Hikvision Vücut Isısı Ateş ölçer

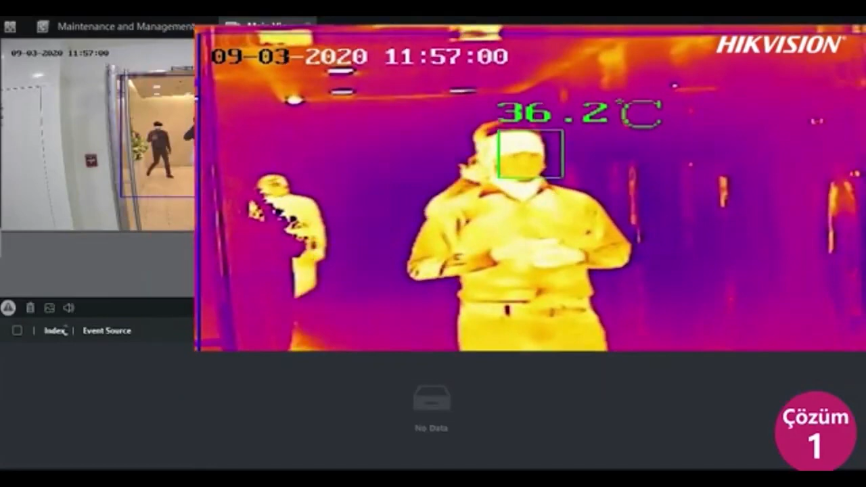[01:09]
On screen: spot 36.2°C
Peki vücut ısı ölçümü için termal kamera alırken nelere dikkat etmemiz lazım?
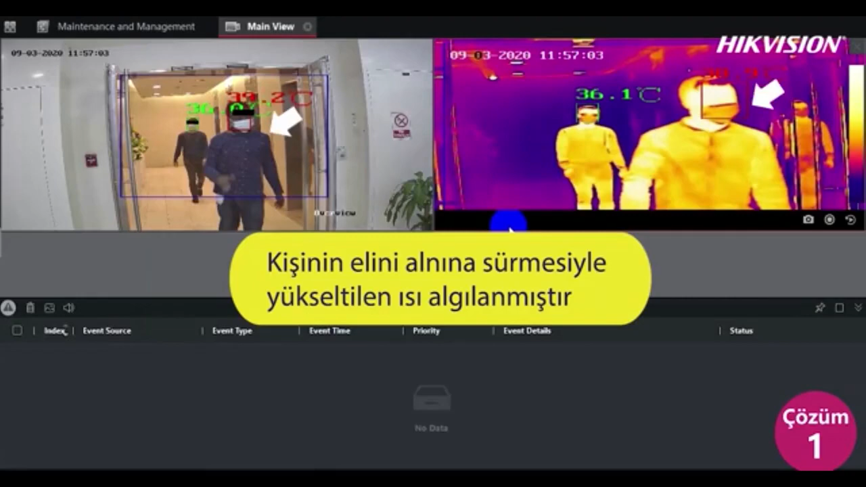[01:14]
Aslında bunu 3-4 ana başlıkta toparlayabiliriz. Bunlardan en önemli olan üzerindeki termal sensörün ısı hassasiyeti.
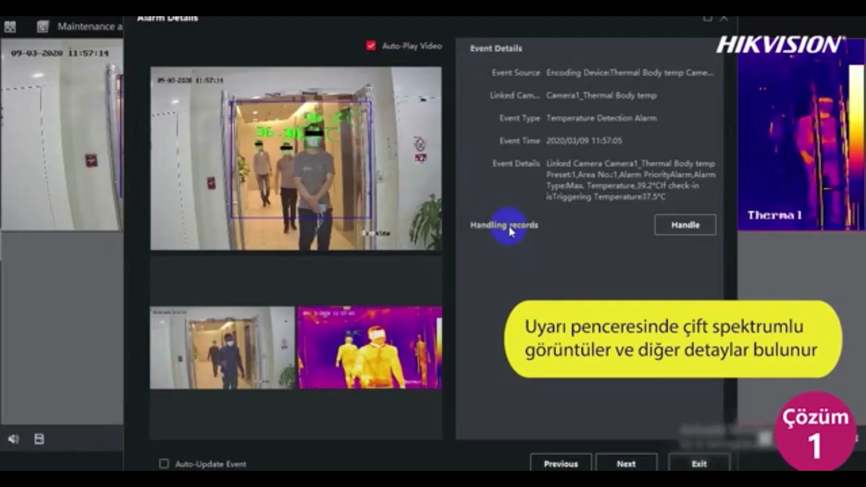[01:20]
Dolayısıyla bir insan vücudu gibi ondalık değerlerle değişen
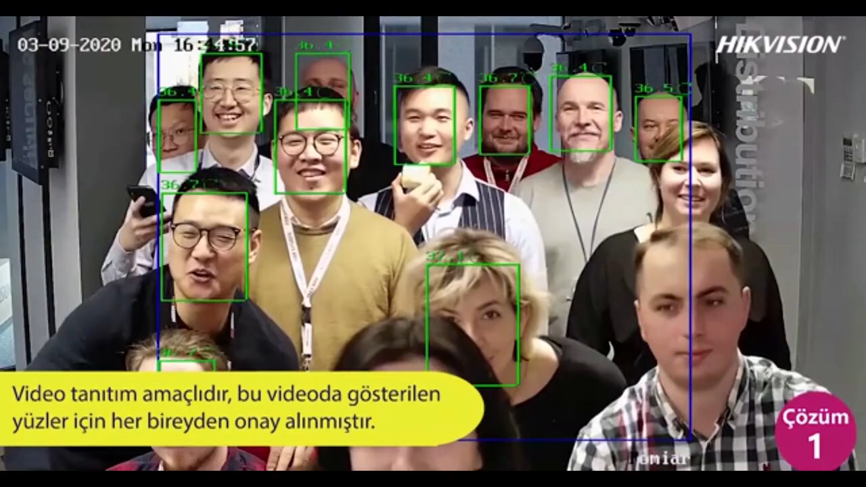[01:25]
bir ölçüm yapacaksak kamera üzerindeki hassasiyetin de
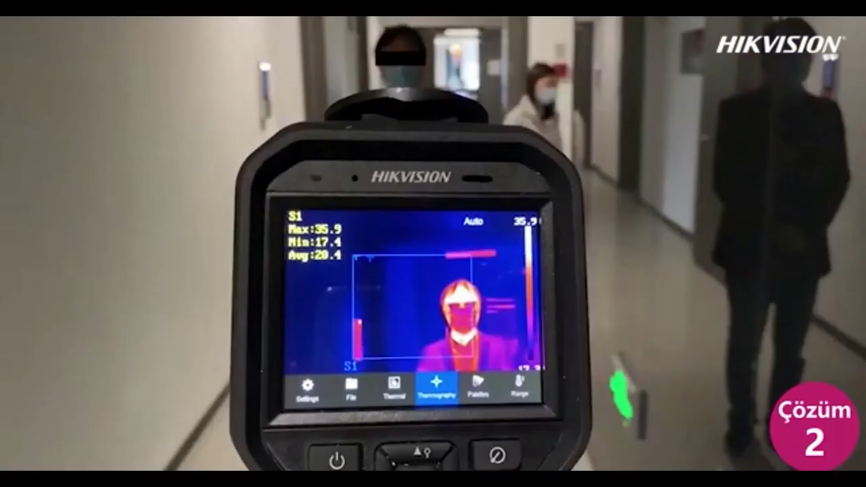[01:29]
yarım
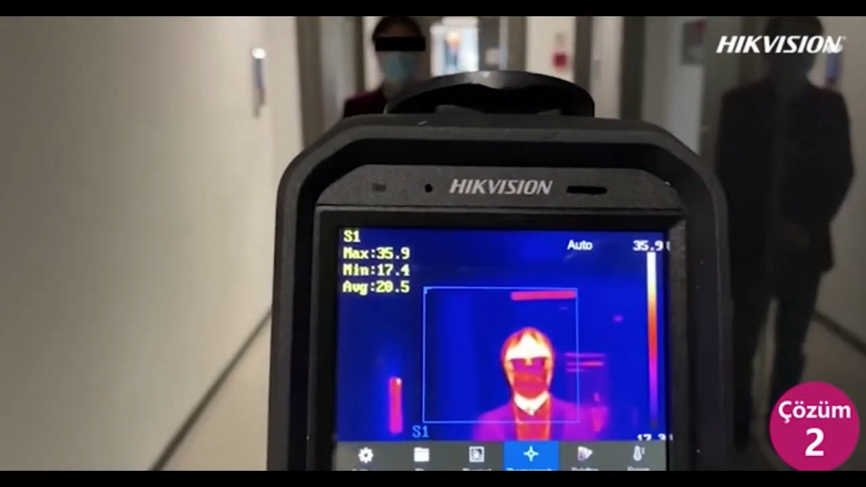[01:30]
santigrat dereceden fazla olmamasına dikkat etmemiz lazım. İkinci önemli husus kameranın ne kadar mesafeden bu gözlemi yapacağı.
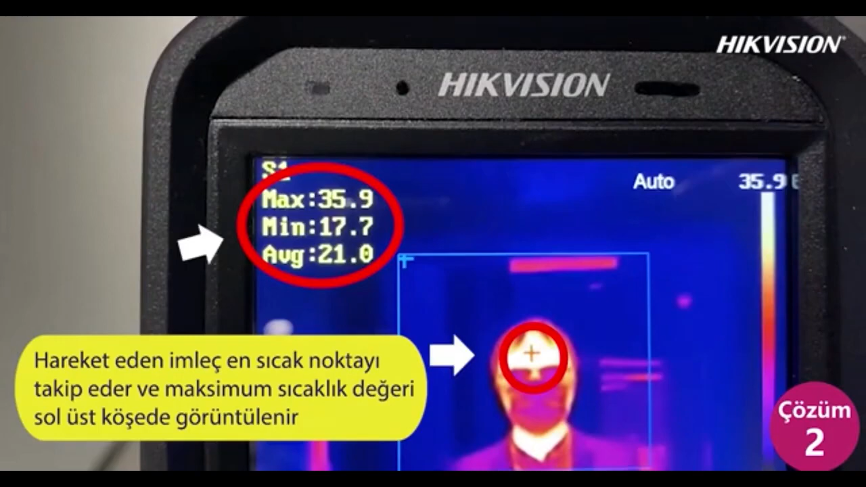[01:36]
Yani yakın bir mesafeden mi kişileri ve ısıları tanımlayacak yoksa daha uzun mesafeden mi?
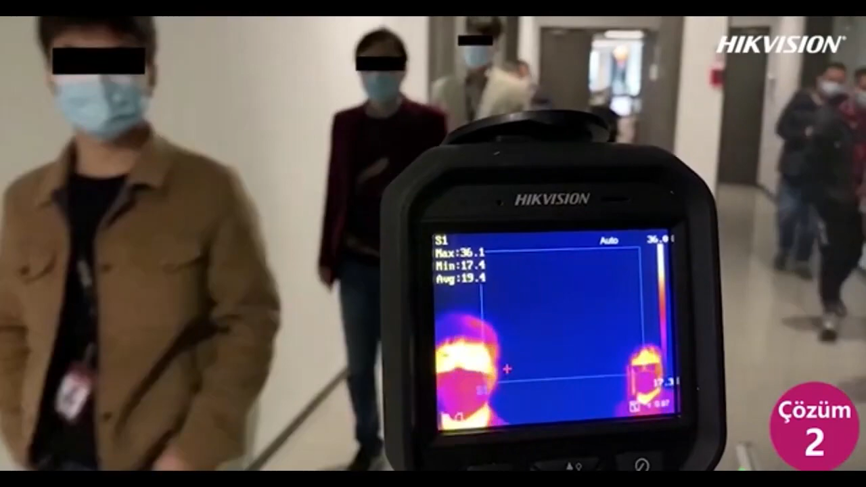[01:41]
Buna karar veren parametre biz ise kameranın lensi ile alakalı. Dolayısıyla daha büyük rakamlı lensler,
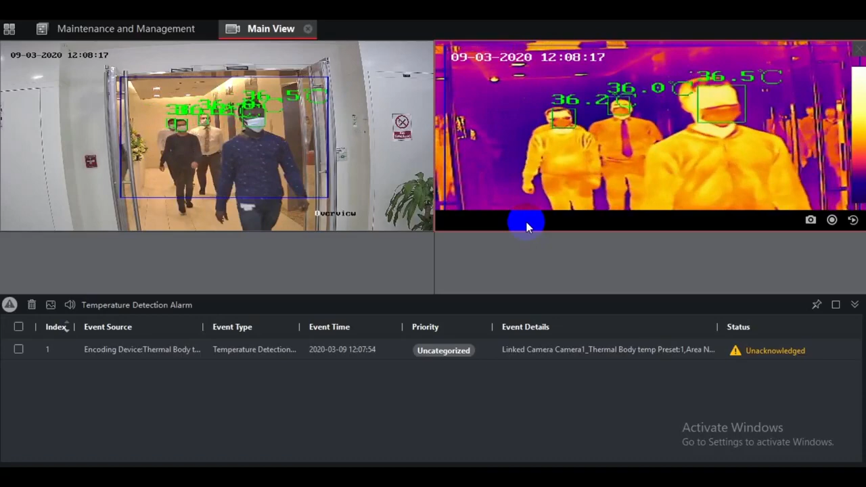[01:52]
daha uzun menzilli lensler daha uzaktan ısı ölçümü yapmaya yardımcı olacak şekilde düşünebilirsiniz. Üçüncü konu kameranın beraberinde gelen veya yardımcı ekipman olarak gelen Black Box dediğimiz veya Black Body olarak adlandırılan ikinci bir sensör, termal sensör.
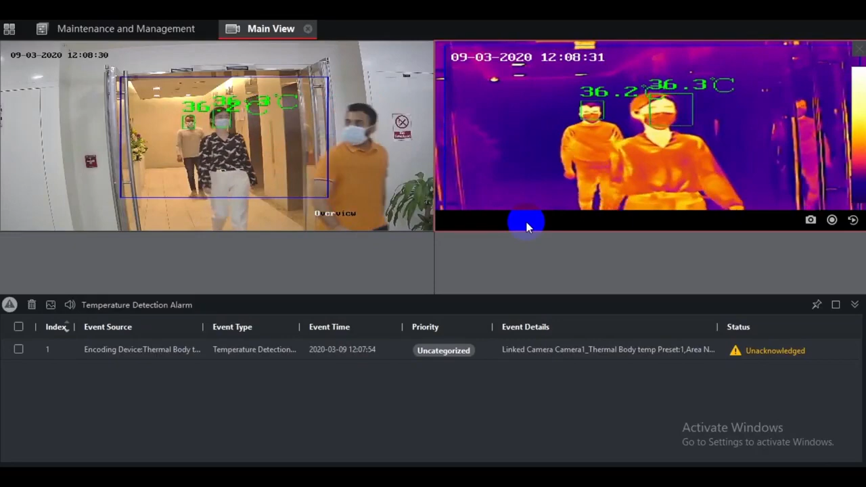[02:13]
Dolayısıyla kendini kalibre ve doğrulama amaçlı kamerayla iletişimde olan bir cihazdan bahsediyoruz. Özellikle pazarda bu işin bu kadar yayılmasına sebep olan ve ilk aşamada pek çok üretici tarafından lanse edilen bir sistem var.
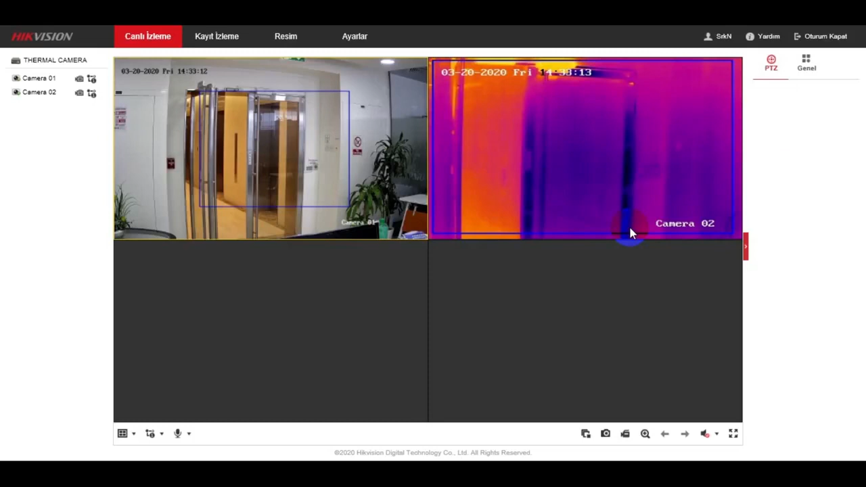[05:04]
çıkan ilk ekran bir spektrum olduğu için bu kamera yani hem CCTV tarafı hem de termal tarafı aynı kamera üzerinden tek kablo ile çalıştığı için iki görüntü birden bizi karşılıyor. Buradan ayarlar kısmına gittiğimizde kamerayla ilgili özellikle görüntü üzerinde gösterilecek bilgiler, kurallar bunların etkinleştirilmesi gerekiyor.